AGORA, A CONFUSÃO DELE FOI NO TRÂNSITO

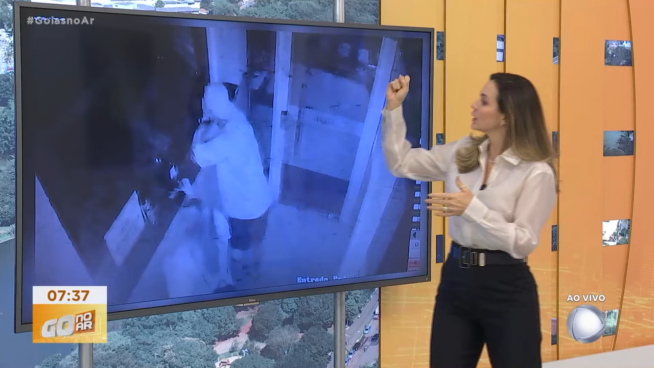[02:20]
As imagens mostram o senhor dando socos no vidro da portaria, mostram o senhor apontando e sendo agressivo, pelo menos pela imagem, no jeito ali de tratar as pessoas. E mostra o senhor, no meio da rua, jogando um capacete contra um carro.